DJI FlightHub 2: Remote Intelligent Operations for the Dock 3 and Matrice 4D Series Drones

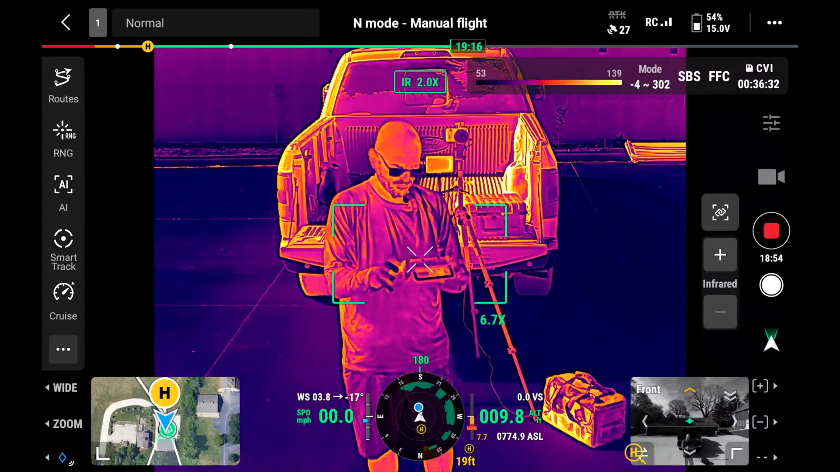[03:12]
Whereas with the Matrice 4TD, you've actually got a high resolution thermal camera on that one. So there are a ton of features with these drones themselves that you can control from Flight Hub 2.